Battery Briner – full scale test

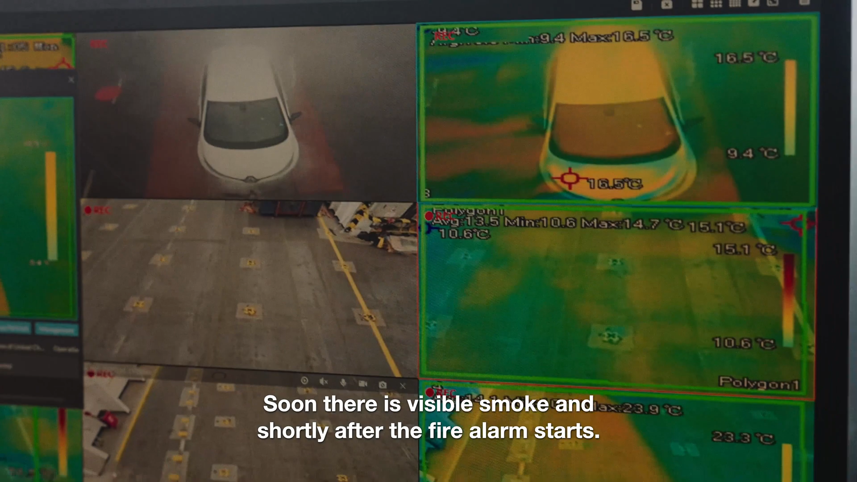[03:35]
Soon there is visible smoke, and shortly after, the fire alarm starts.